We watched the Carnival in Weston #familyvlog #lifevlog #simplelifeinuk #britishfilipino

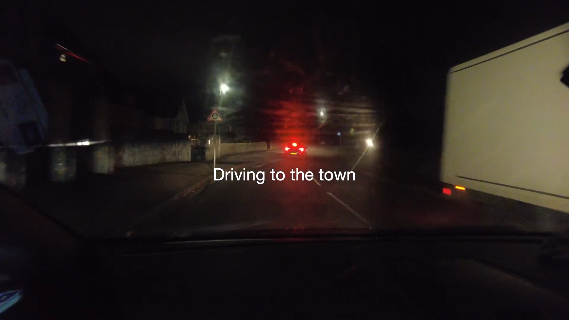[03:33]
Yeah, driving down to the town now. After our dinner we went straight to the town. Hello everyone.